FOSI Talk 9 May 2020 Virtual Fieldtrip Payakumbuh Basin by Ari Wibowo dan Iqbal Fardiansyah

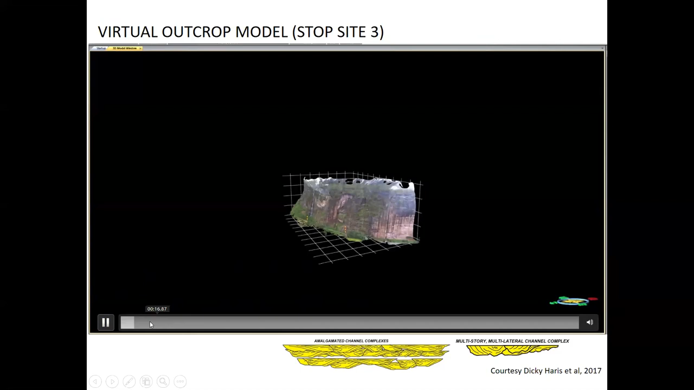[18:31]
The vertical height is up to 200 meters and the horizontal width up to 600 meters.
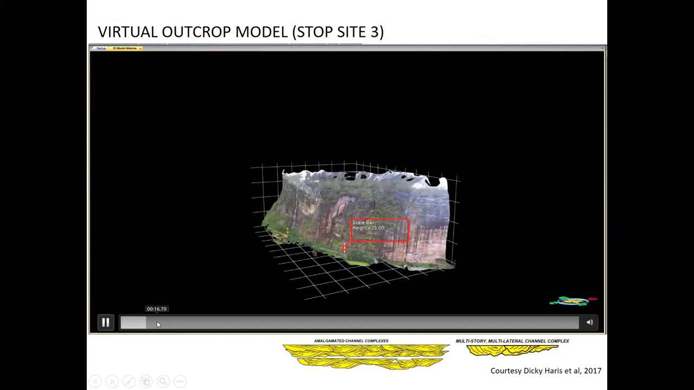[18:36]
Keep in mind that the scale bar is 25 meters. So you can imagine the huge size of this outcrop. So in this outcrop, we will find some channel, multiple channel types based on the Brenter classification 2009. So mostly texture in this outcrop becomes more mature in the term of the grain size,
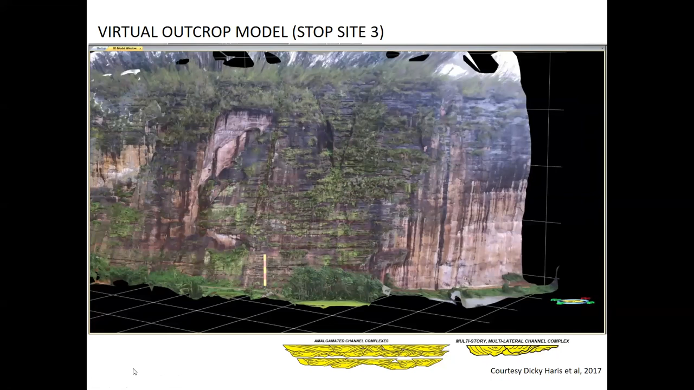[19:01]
could be ranging from medium sand to cobble, moderate, poorly sorted, subrounded to subangular. And now we are looking at the multi-story channel complex at the bottom section, which indicates that the traction systems works in transporting the sediment material,
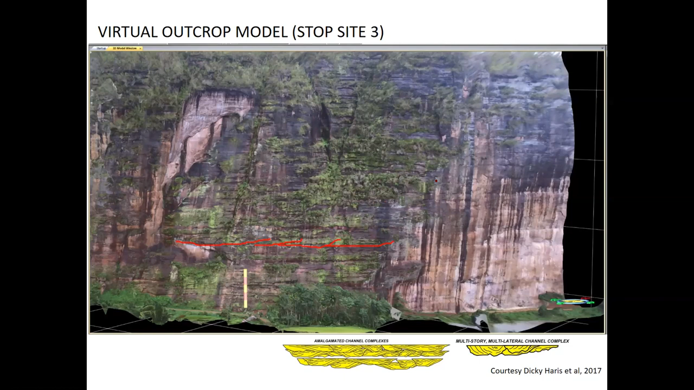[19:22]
comparing with the previous outcrop where the conglomerates related with the sediment gravity flow, where the traction system is, it doesn't work.
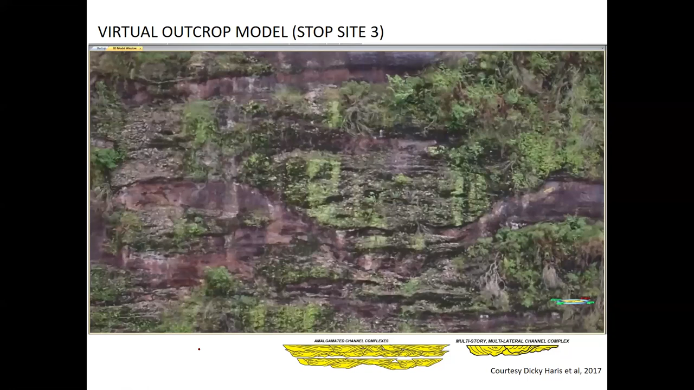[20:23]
we can see in detail the grain size is quite coarse, up to cobble, pebble to cobble. Yeah.
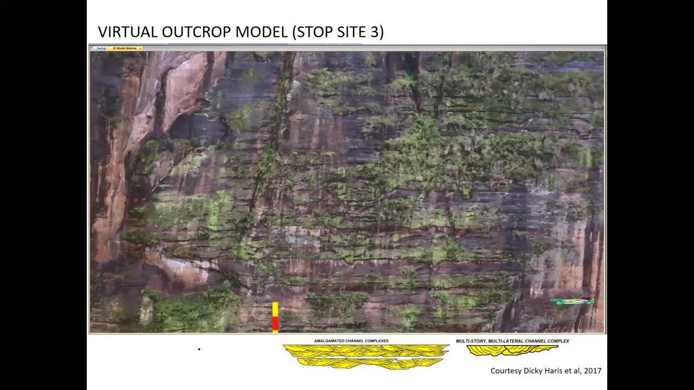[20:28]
So the vertical thickness of the sand bodies, each sand bodies is ranging from
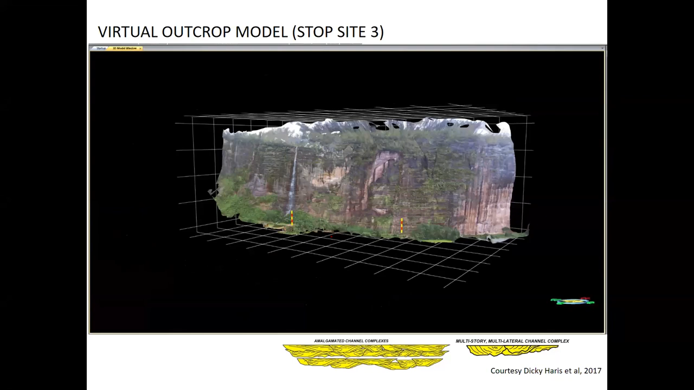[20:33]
50 centimeter up to 10 meter. Considering this is still close to border, so it's still a short distance of sedimentation.
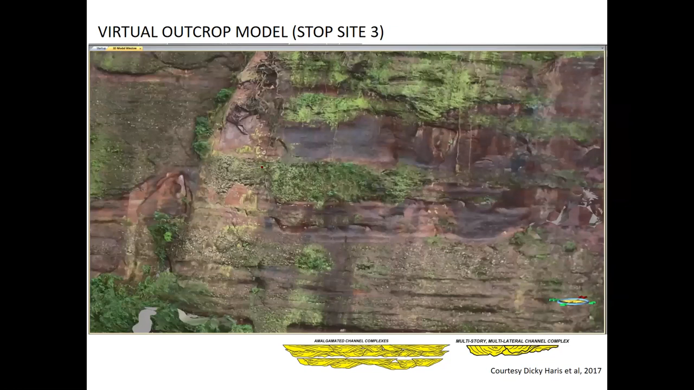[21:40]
Yeah, you can see some gravel to cobble materials dominant in the channel bodies.
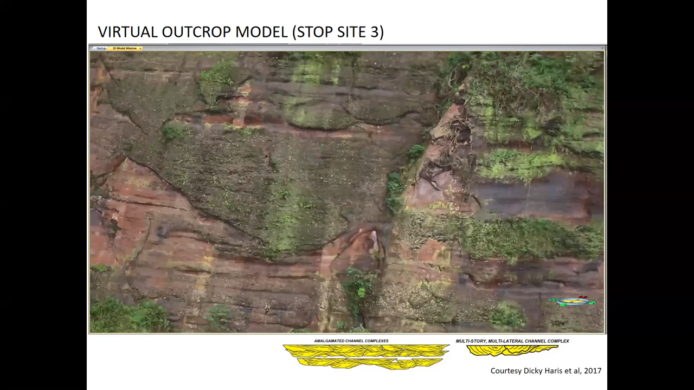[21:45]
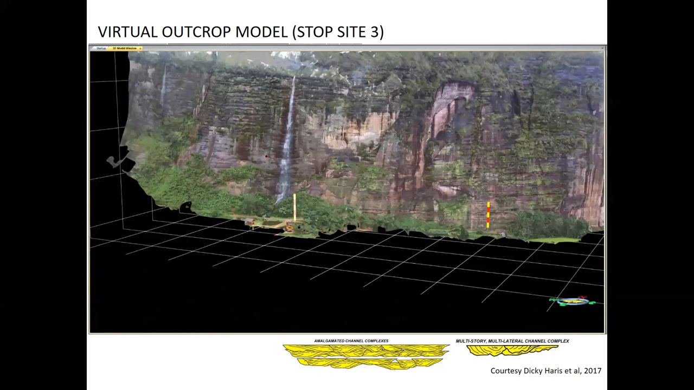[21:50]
If we move to the left section of this outcrop,
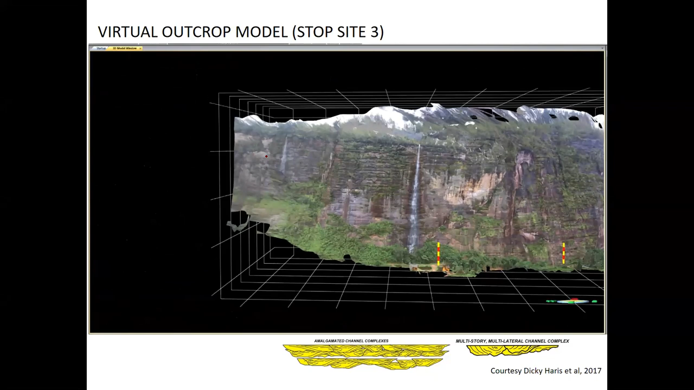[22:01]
we can see the multi-stair channel stacking on the top of each other. And in general, we can see this is the channel belt,